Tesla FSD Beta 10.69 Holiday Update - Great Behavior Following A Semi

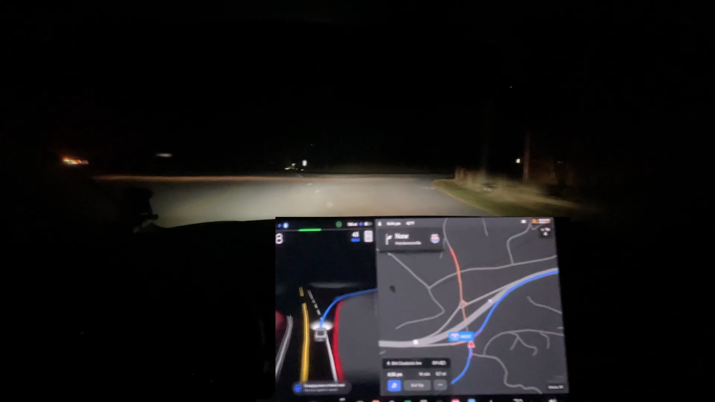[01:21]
I don't know if that's because the car has seen it better or if that's just for other reasons. I'm going to turn on the blinker. There we go.
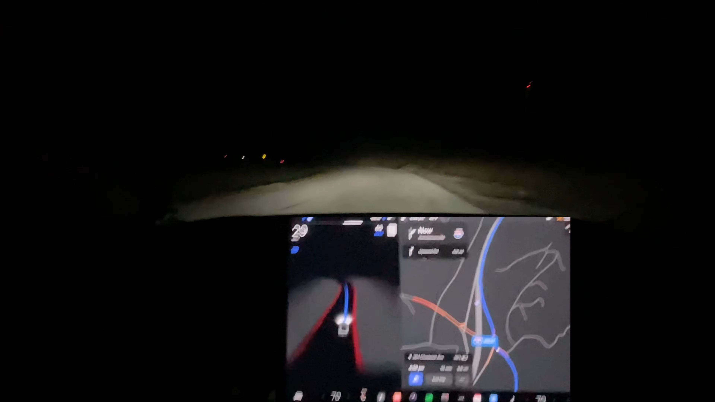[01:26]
See how it does going up here. So it seems a little bit more hesitant.
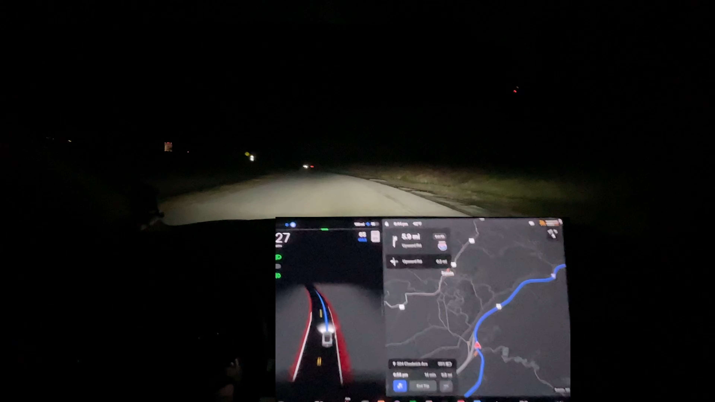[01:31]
Definitely more hesitant. Now it could be because this is at night, not during the day. Let's see if the Asymmo truck coming. Okay, so better merge. It seems like maybe. No, that's probably a coincidence.
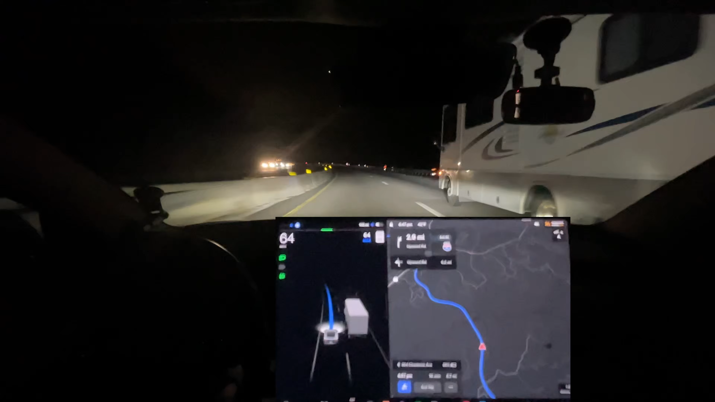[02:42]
Well, this is unfortunate. There's a person beside me. This is probably going to try and want to change lanes. However, it doesn't get over quick enough. Actually, let's see. Oh, there we go. That's good. It doesn't accelerate quick enough, so I'm going to accelerate it.
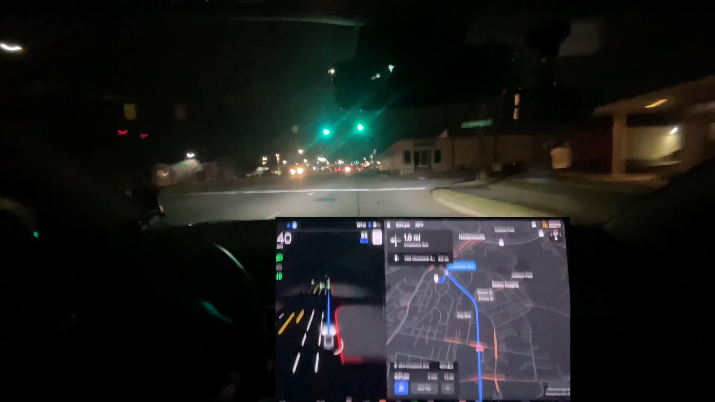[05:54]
Okay, it's slow in that, except that car is in my lane for some reason. And do we have homecoming cars? Yeah, I guess we do. It needs to just go ahead and commit if it's going to turn. Okay, I'm pressing the accelerator.